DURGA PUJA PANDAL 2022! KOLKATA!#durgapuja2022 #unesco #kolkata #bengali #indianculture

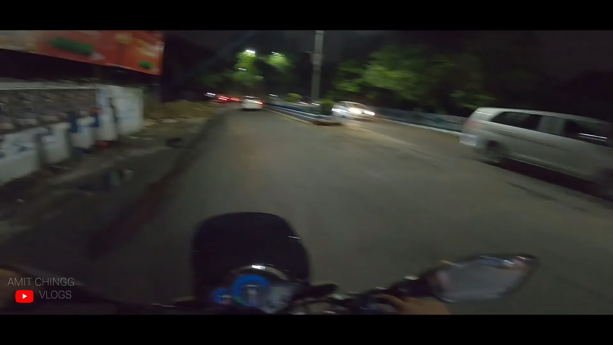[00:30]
and in Kolkata Durga Puja is made very deep in Kolkata, so for 10 days, the celebration of Durga Puja is made very good in Kolkata is filled with Kolkata, so now there are many such pandas that have not been opened and two pandas which are famous pandas of Kolkata have
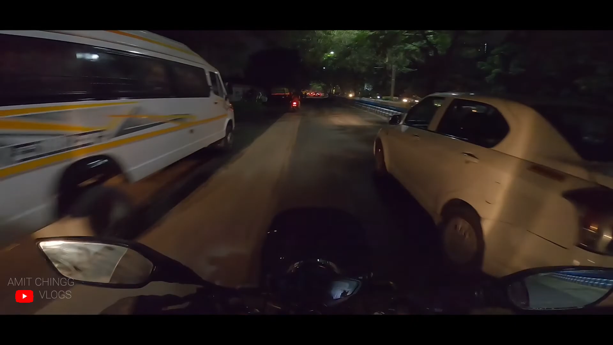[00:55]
been opened and this is the south city building,
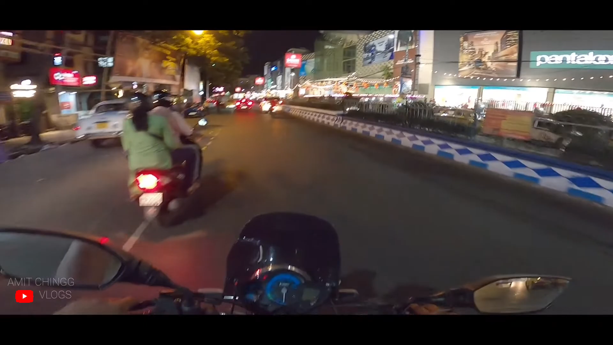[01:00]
what has been decorated it looks like it looks like the south city is behind the mall apps, so beautiful so this is the north city of Kolkata, so we are going to visit the city of Kolkata, so now
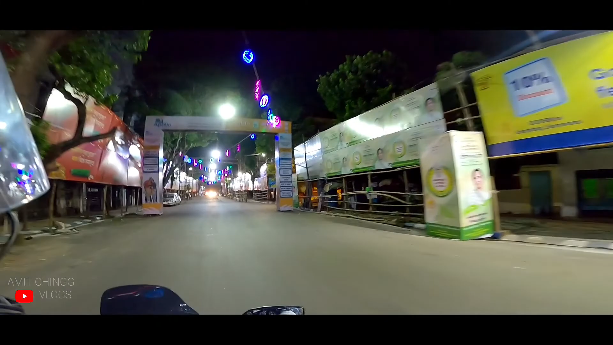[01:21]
we are going to visit the city of Jodhpur Park area,